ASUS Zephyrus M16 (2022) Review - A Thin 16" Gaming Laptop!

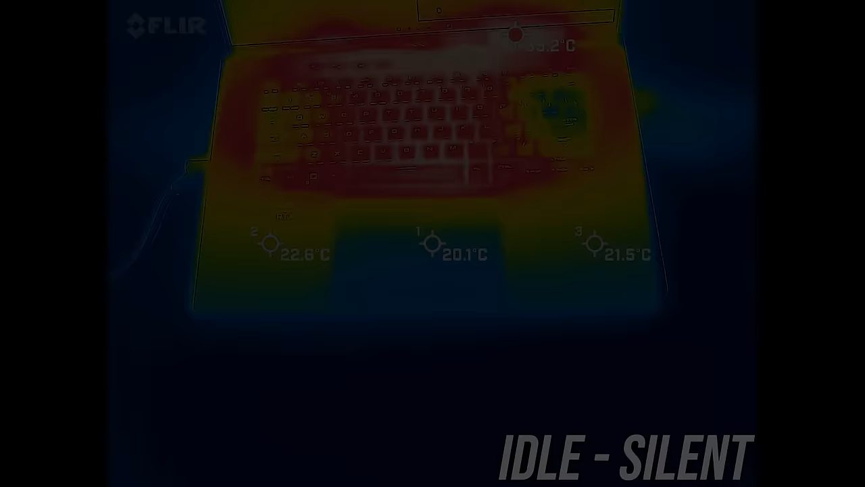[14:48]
The keyboard was a little warmer compared to other gaming laptops at idle.
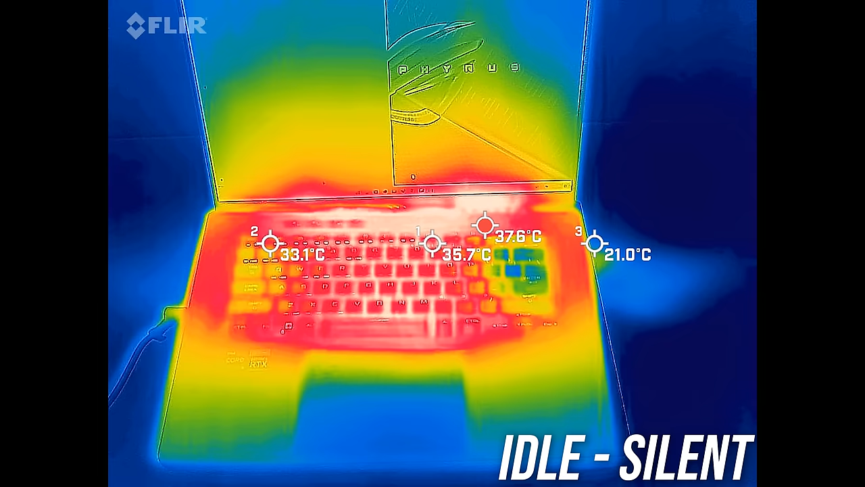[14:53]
Most sit around 30 degrees Celsius, but still this is fine. It's quite hot in the middle with the stress tests running in silent mode, but that's expected here as the trade off is lower fan noise.
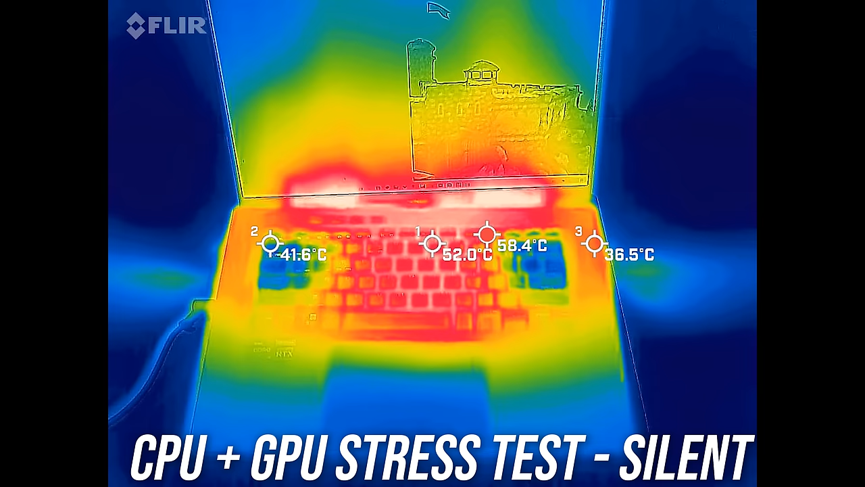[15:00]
The next level up in performance mode was much cooler despite it performing better now because the fans get faster.
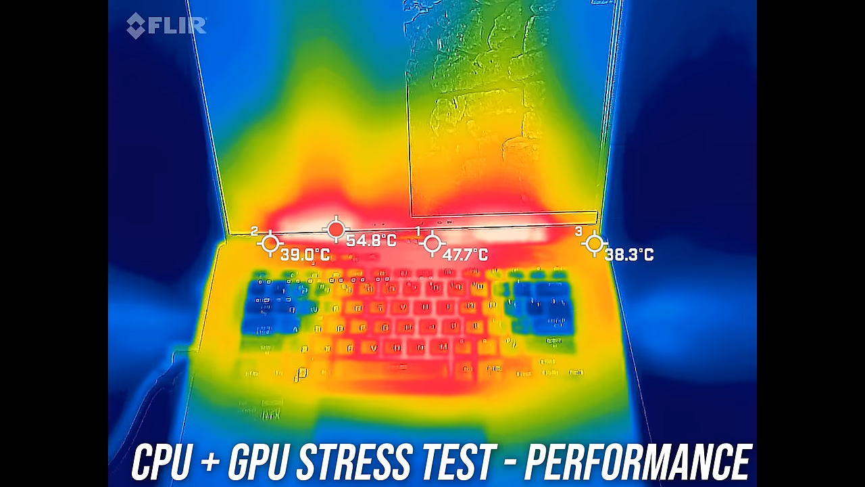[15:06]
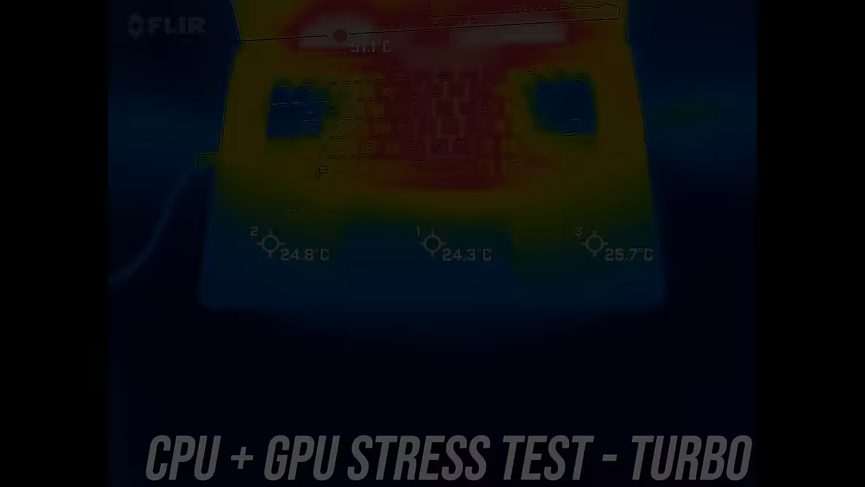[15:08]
Turbo mode was starting to get warmer in the middle, but I wouldn't say it's uncomfortable.
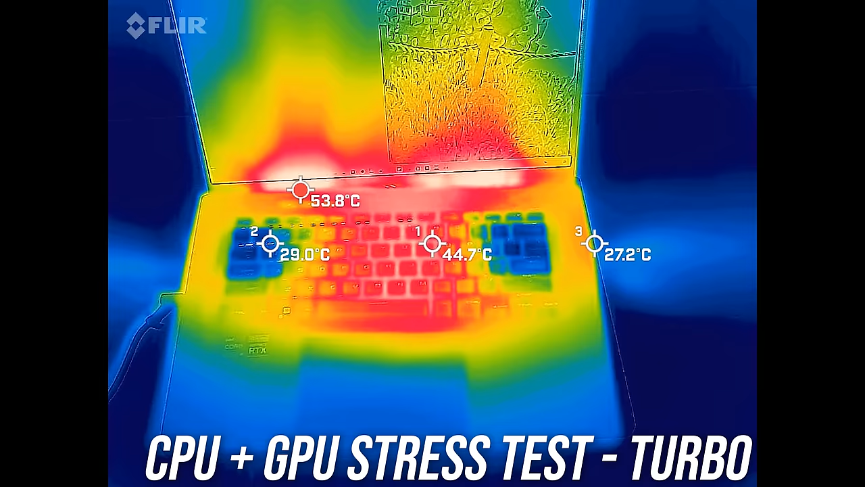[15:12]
Manual mode was slightly cooler, though as we saw earlier the GPU power limit seems to lower in favor of the CPU in this test, though the fans were much the same as turbo, let's have a listen.